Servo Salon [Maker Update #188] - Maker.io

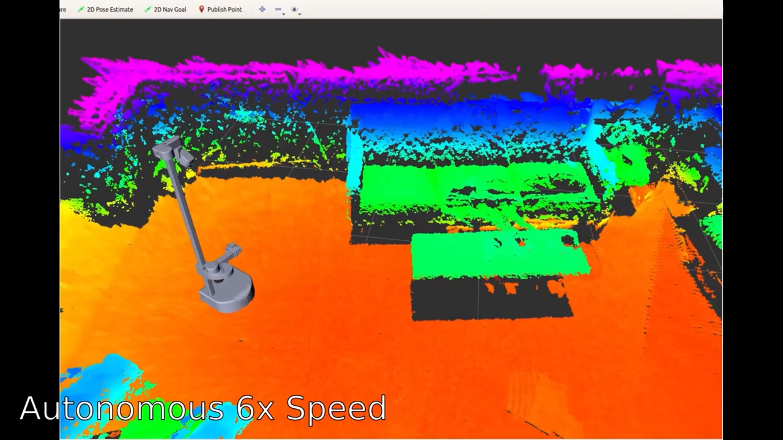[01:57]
An Intel RealSense camera sits at the top, allowing it to be operated remotely,